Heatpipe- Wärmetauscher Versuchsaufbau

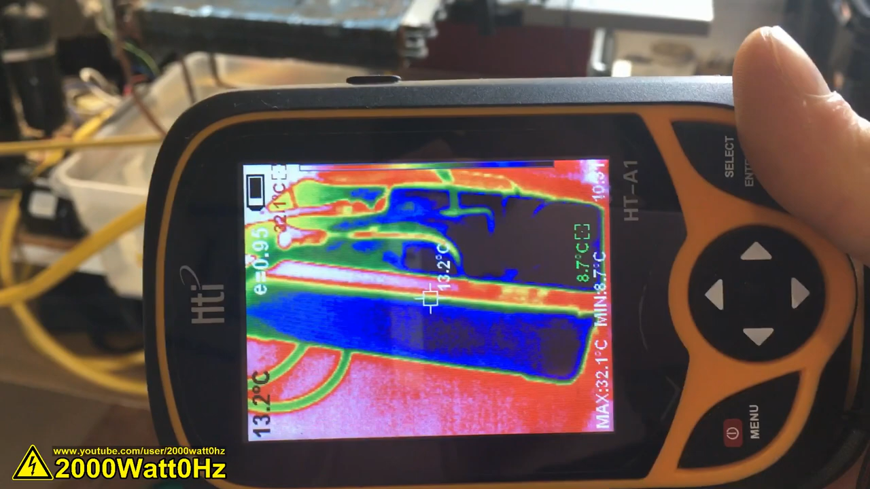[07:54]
On screen: spot 13.2°C, max 32.1°C, min 8.7°C
Beim Bildkamera sagt 8,7 Grad. Auf der Seite, wo das Kaltwassersatz ansaugt, ist es noch ein bisschen wärmer.
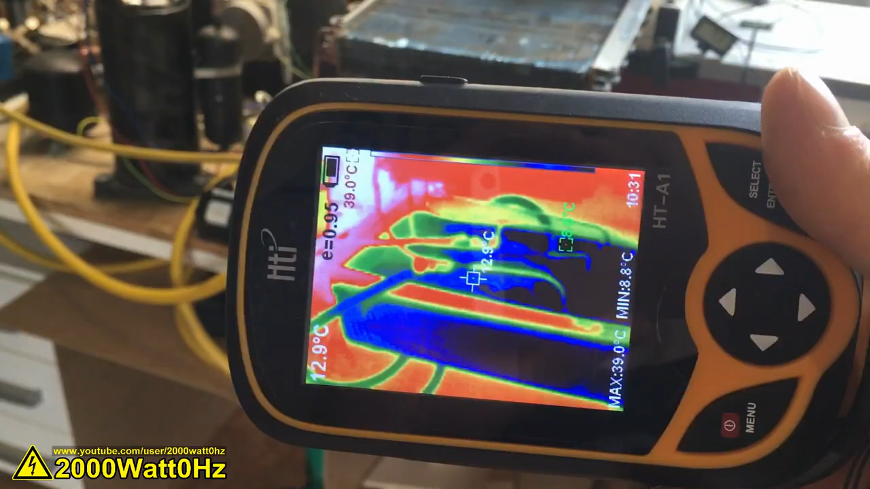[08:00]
On screen: max 39.0°C, min 8.8°C, scale top 39.0°C
Der umgebaute Kaltwassersatz, ja, man sieht, der Kompressor wird ziemlich warm.
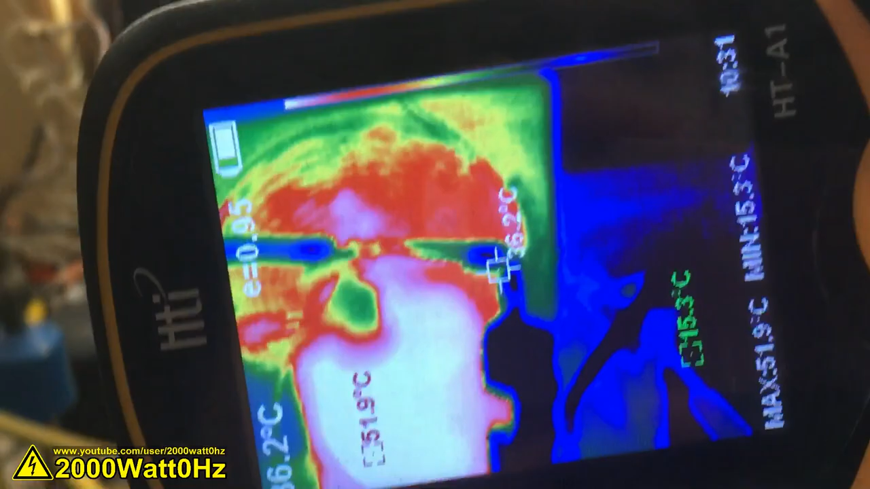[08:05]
On screen: max 51.9°C, min 15.3°C
Typischer Rollkolben, der das Heißgas außen hat.
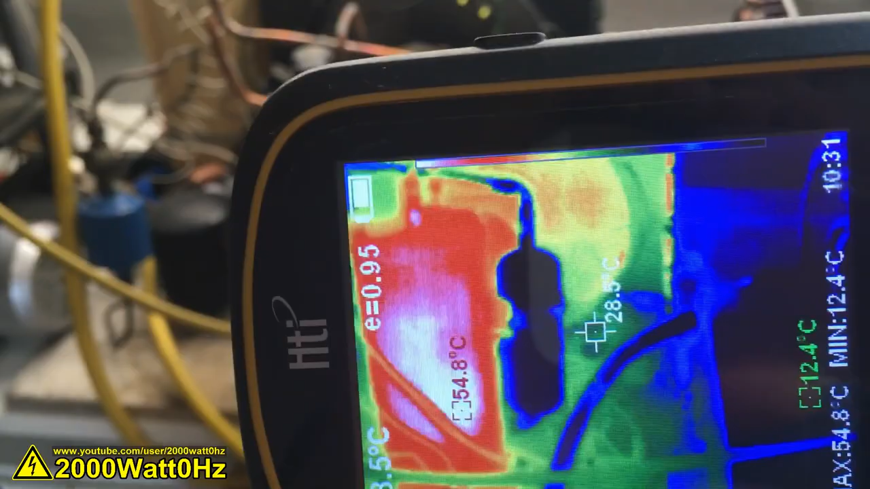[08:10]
On screen: max 54.8°C, min 12.4°C
Der Kondensator wird logischerweise warm
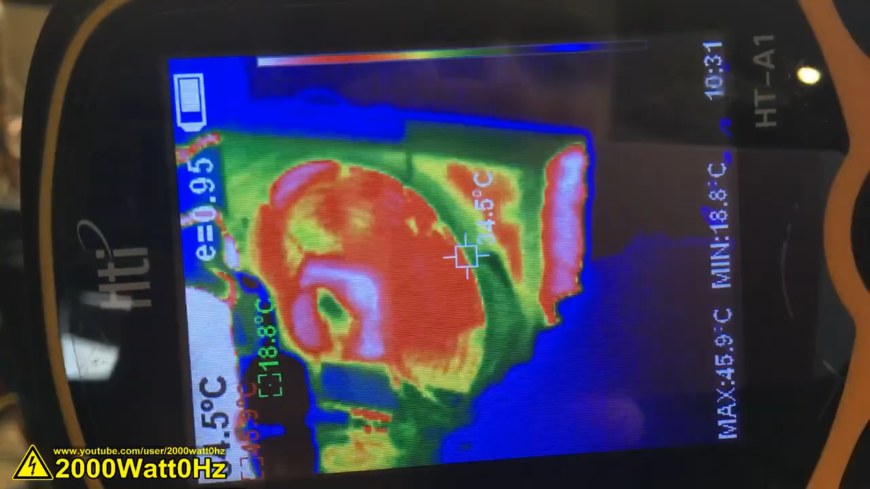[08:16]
On screen: max 45.9°C, min 18.8°C
und Sammler und Trockner werden warm.
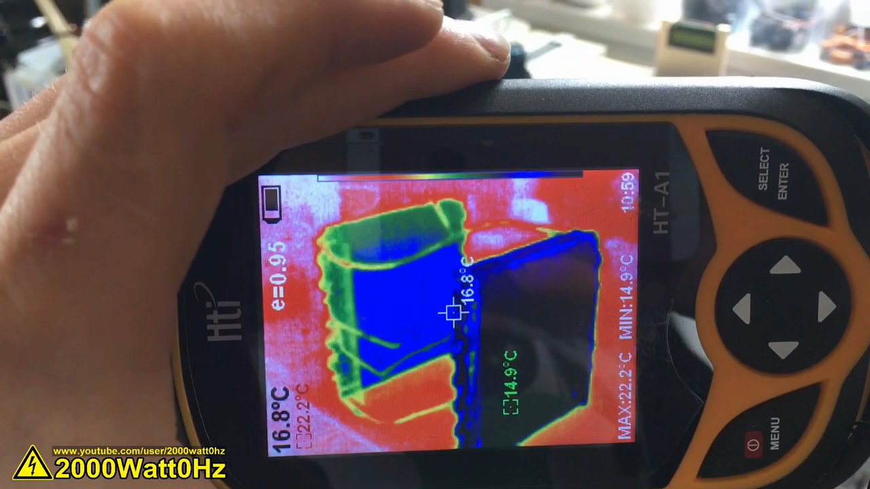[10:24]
On screen: spot 16.8°C, max 22.2°C, min 14.9°C
die ganze Zeit in der Raumluft war. Der, der im Wasser war, ist tatsächlich noch ein Stück kühler. Und wenn man, das sieht man jetzt auf der Kamera schlecht,
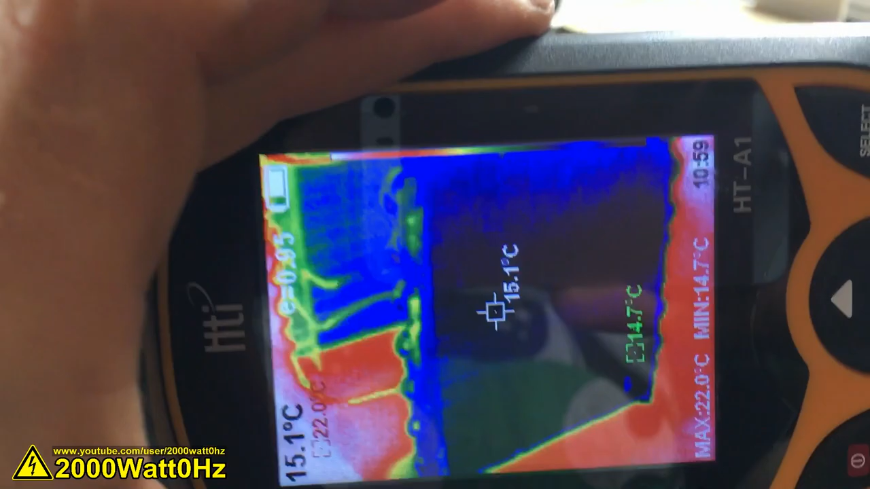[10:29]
On screen: spot 15.1°C, max 22.0°C, min 14.7°C
wenn man auf der Wärmebildkamera genau schaut, sieht man, dass jeweils die untere Hälfte von einem Kreis kühler ist,
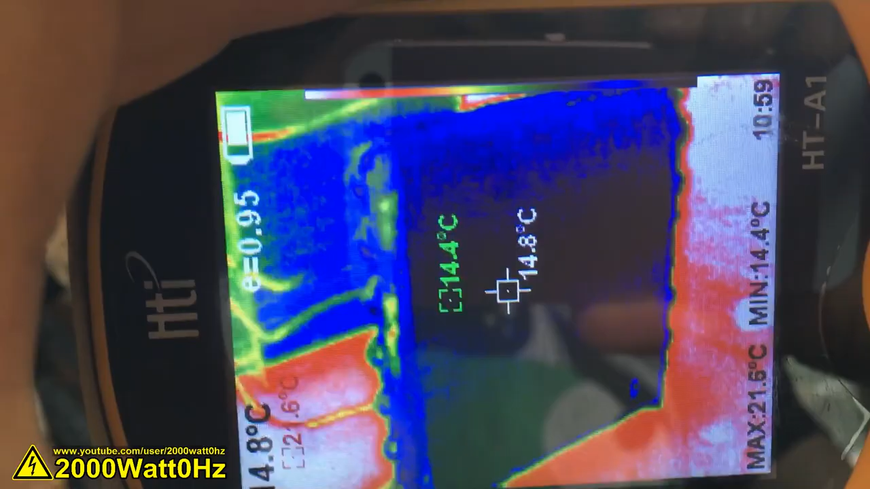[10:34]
On screen: spot 14.8°C, max 21.6°C, min 14.4°C
als die obere Hälfte.
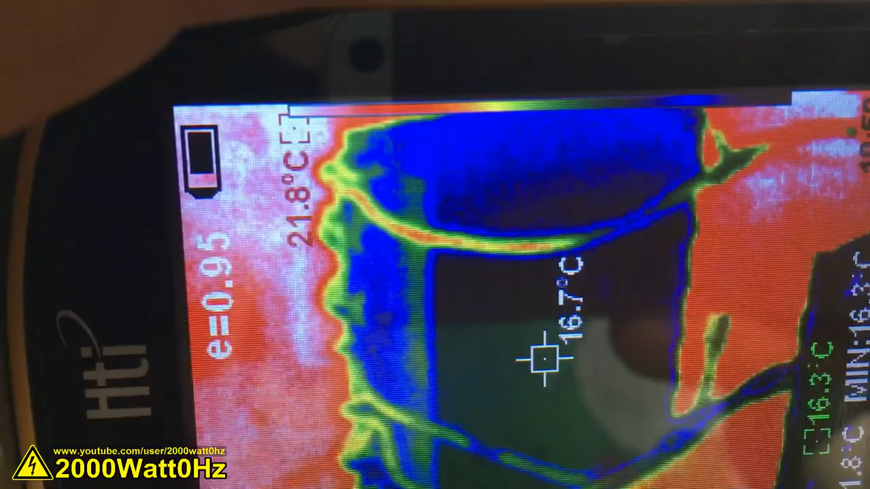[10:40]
On screen: spot 16.7°C
Das ist ein bisschen schwierig zu erkennen.
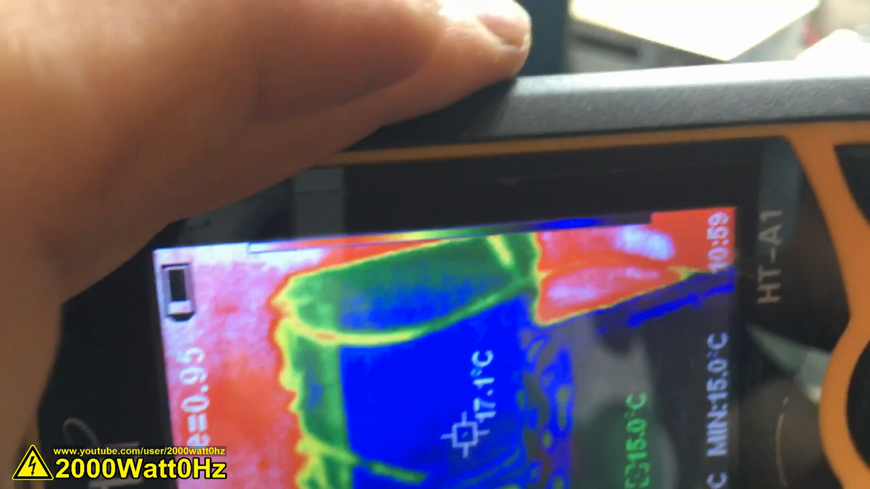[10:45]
On screen: spot 17.1°C, min 15.0°C
Es scheint auf den ersten Blick mal zu funktionieren. Ich werde jetzt den einen Wärmetauscher mal aufheizen und schauen, was der andere macht.
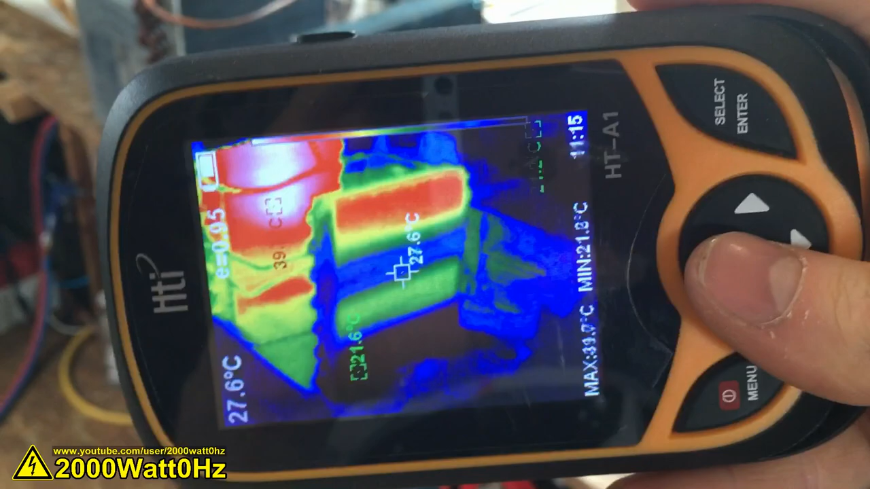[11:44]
On screen: spot 27.6°C
Und wie erwartet, der eine Wärmetauscher wird warm, vor allem die obere Hälfte, weil ich auf der oberen Hälfte die Flamme reinblaß und die anderen beiden Wärmetauscher, bei denen wird die obere Hälfte warm. Dort, wo es kondensiert. Die untere Hälfte, wo die Flüssigkeit einfach drin liegt, die reagiert natürlich viel träger.
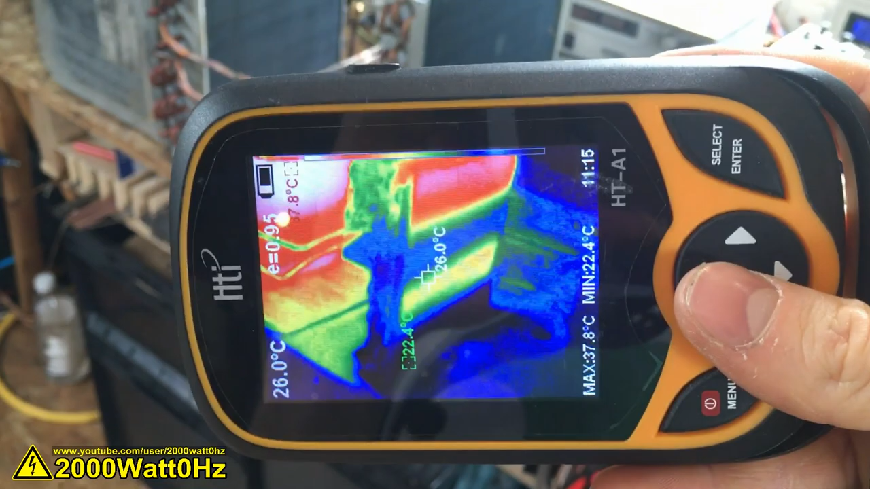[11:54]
On screen: spot 26.0°C, max 37.8°C, min 22.4°C
Die kann nicht so einfach mit aufgeheizt werden, weil dazu müsste erstmal die komplette Flüssigkeit durchfließen.
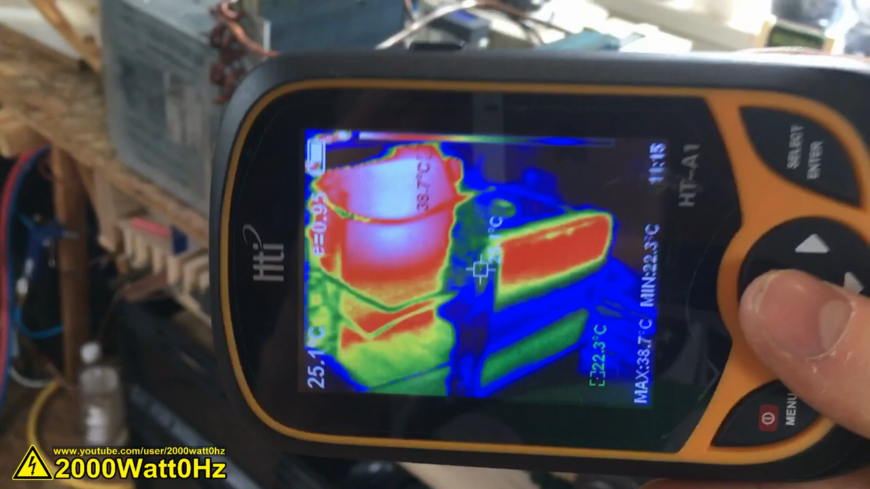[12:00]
On screen: max 38.7°C, min 22.3°C
Aber die Hälfte vom Wärmetauscher funktioniert tatsächlich wie erwartet.
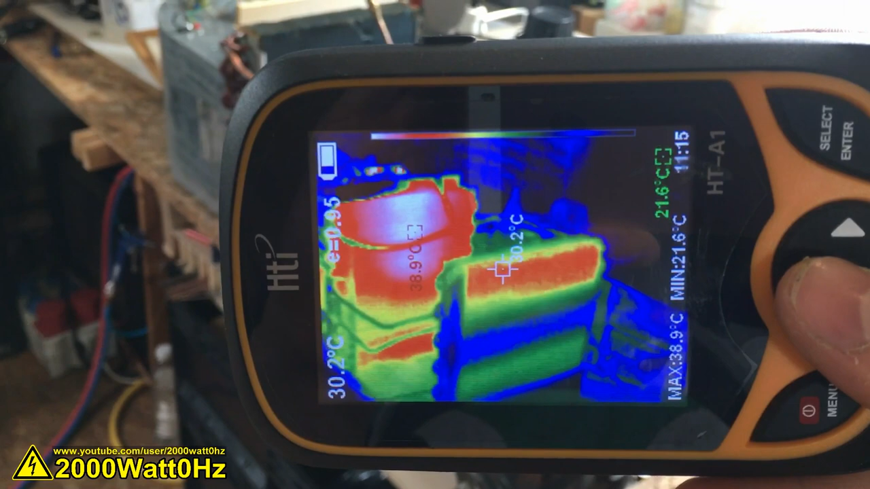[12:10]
On screen: max 38.9°C, min 21.6°C
Das heißt, hier haben wir jetzt eine Art Heatpipe-Wärmetauscher.